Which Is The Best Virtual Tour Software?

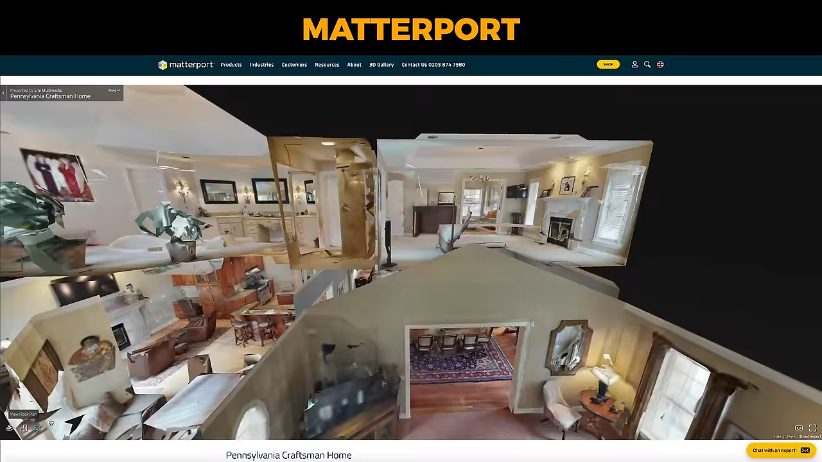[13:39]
One of the things Matterport is well known for is the dollhouse effect, where you essentially 3D scan an entire house, and it presents it to your viewer exactly like a dollhouse.
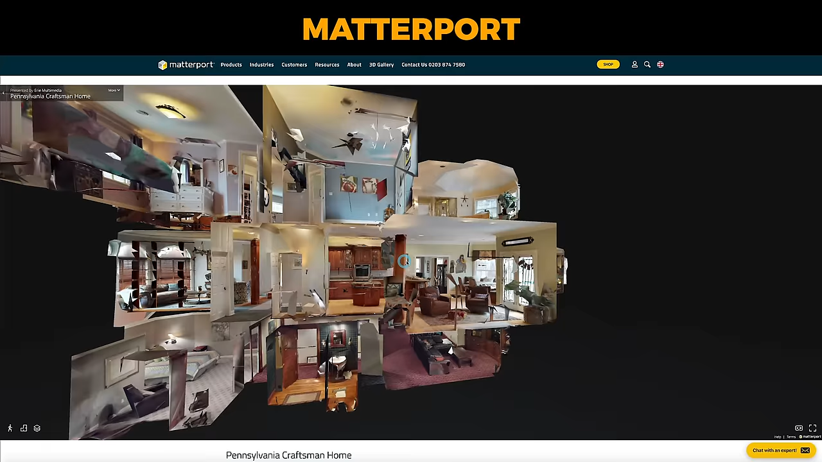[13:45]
You can move it around as if it was a miniature house.